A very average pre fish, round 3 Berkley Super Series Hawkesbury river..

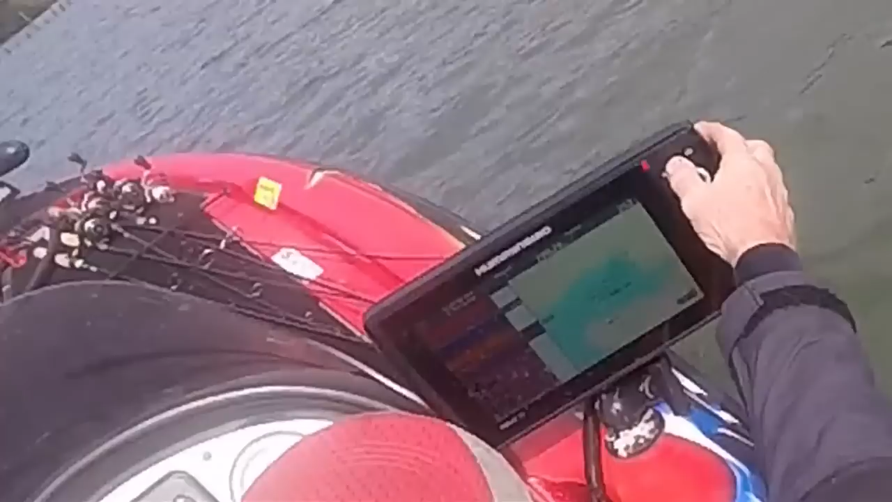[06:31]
No, go back to the left.
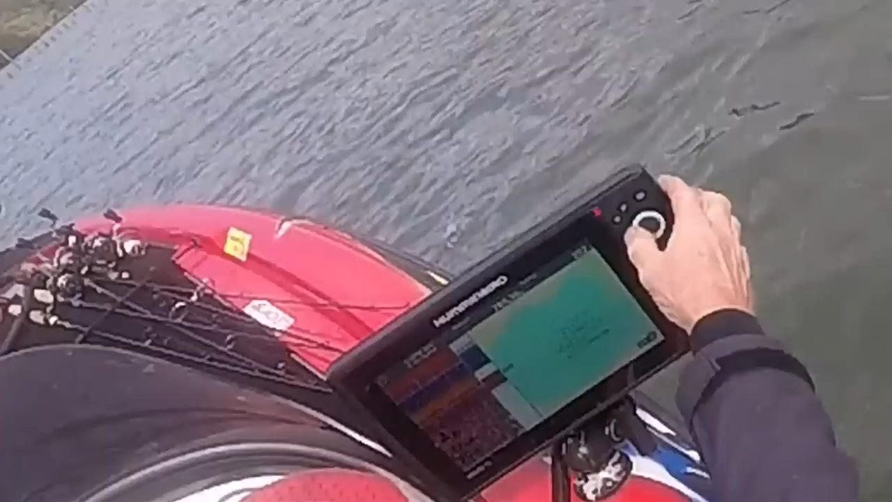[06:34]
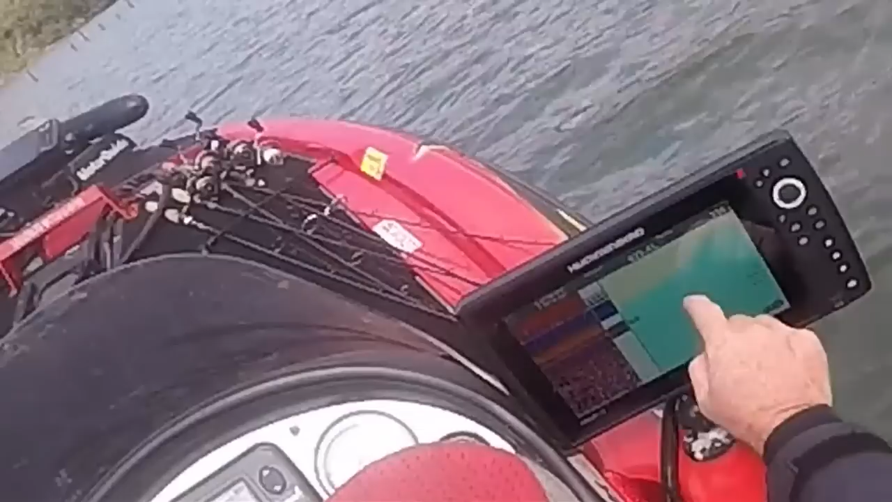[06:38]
That yeah. Up and down these runs.